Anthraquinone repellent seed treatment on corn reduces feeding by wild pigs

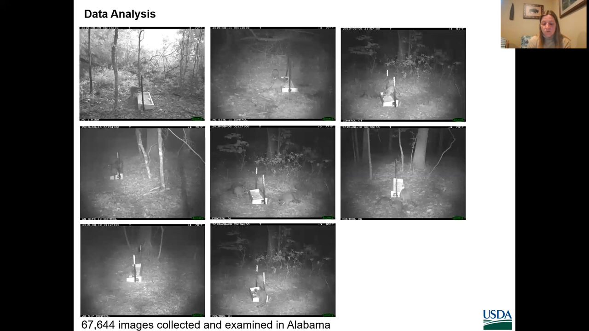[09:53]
producing 20 images per hour, or 480 images per day. This allowed us to create a visitation index, which was comparable across each treatment.
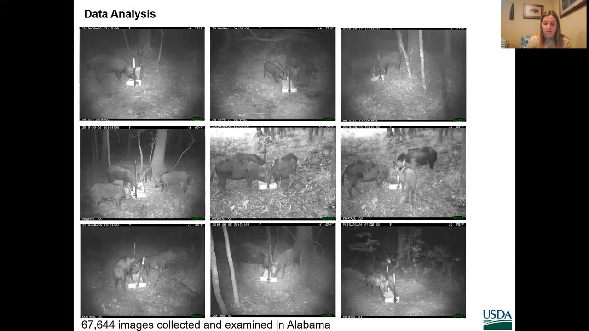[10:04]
For each image, the date, time, count of each species present, and count of each species consuming bait from the troughs was reported.
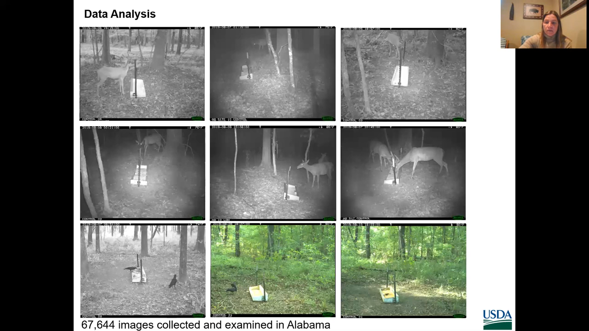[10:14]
Species were considered to be consuming bait if the head was positioned over the trough,